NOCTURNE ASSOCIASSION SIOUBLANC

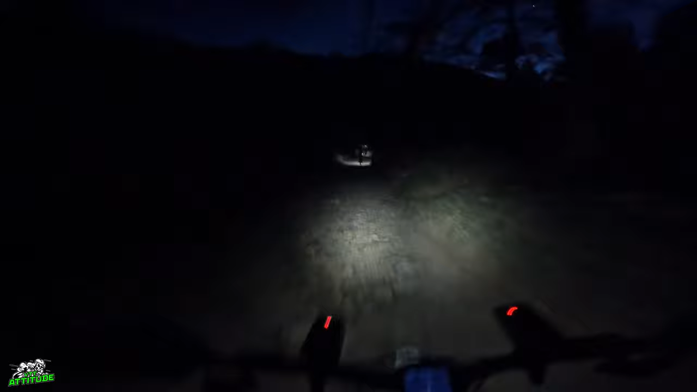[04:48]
pour l'instant au top ça descendrait un peu c'est toujours bon à prendre je crois qu'on arrive pas loin de la chapelle de Montrieux merci
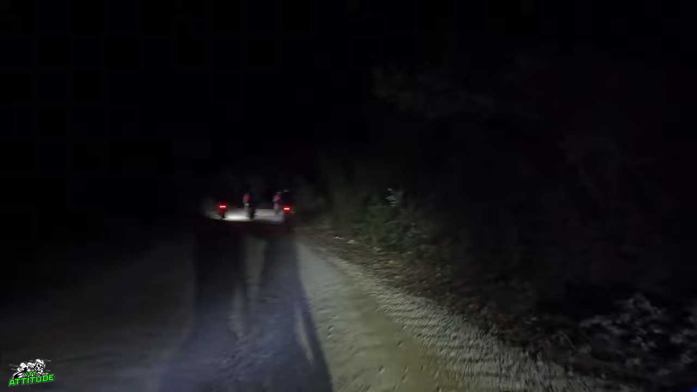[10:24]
Allez, ça monte toujours, j'essaie de suivre le rythme,